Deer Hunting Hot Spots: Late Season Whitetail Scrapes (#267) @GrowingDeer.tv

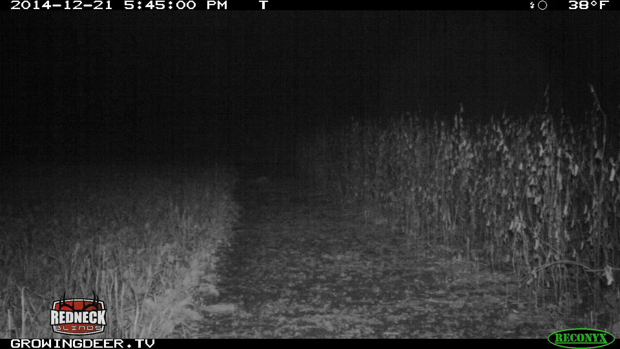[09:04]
While going through their pictures of that Reconyx camera, we were pleased that a couple of bucks have already started using the gap.